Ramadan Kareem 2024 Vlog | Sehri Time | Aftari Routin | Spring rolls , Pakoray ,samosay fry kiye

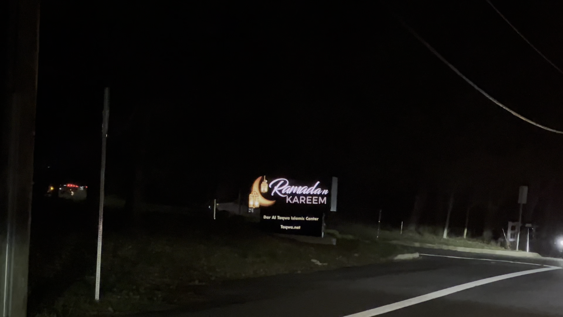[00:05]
ये देखे जी फ्लरीज हो रही है और हम जा रहे हैं ये देखे रमदान ग्रीन ओके मस्जिद जा रहे हैं